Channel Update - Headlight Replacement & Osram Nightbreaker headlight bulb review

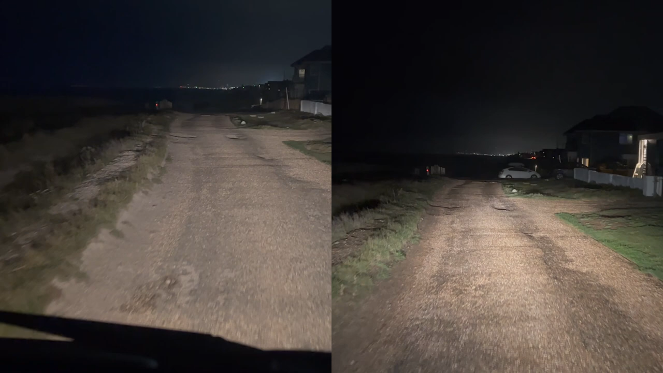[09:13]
hand side we have the standard halogen bulbs and on the right hand side we have the osram night breaker ones and to be honest there's not that much difference in it i think the osram night breaker ones have a purer white light and i think the beam pattern is now clearer that we've changed the